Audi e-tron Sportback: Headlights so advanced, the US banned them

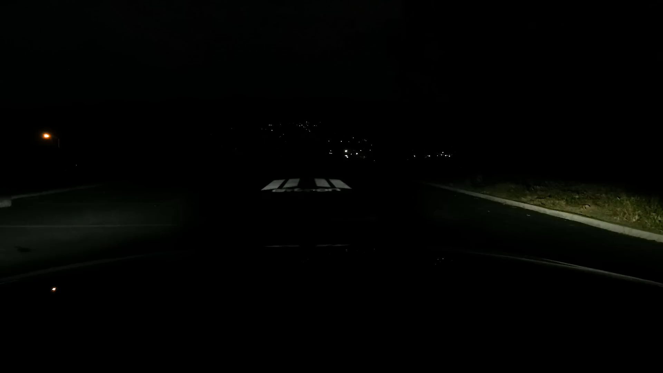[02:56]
wall or on a road and you have five different animations to choose from so while we won't be getting this entire package in the